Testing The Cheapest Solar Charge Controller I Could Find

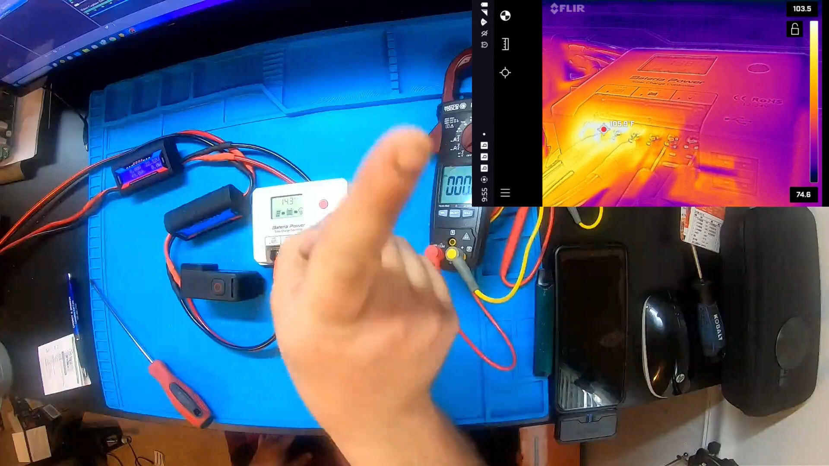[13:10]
this part got spicy though I showed video here of that that actually got pretty spicy so in all this thing works
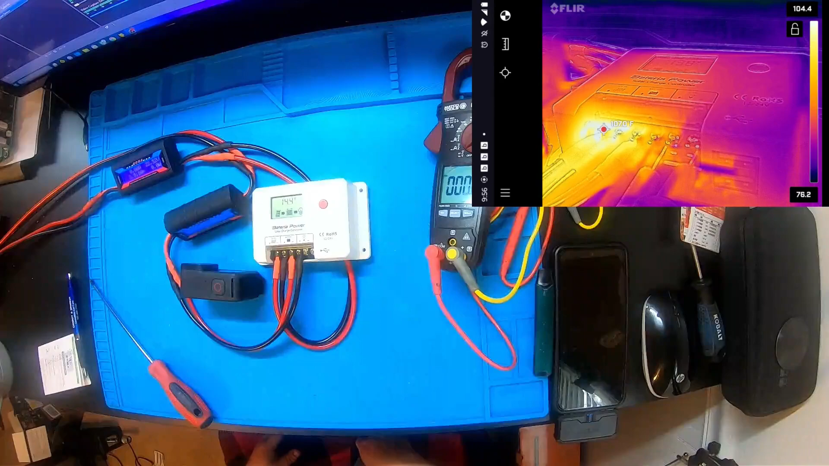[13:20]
for the most part I thought it was failing but I think you're just seeing what the module's trying to clean up or you know mod modulate oh what's the best way to say it as it comes in as PV voltage it's going to change but I don't think the module this solar charge controller is once it doesn't see the battery needs any voltage anymore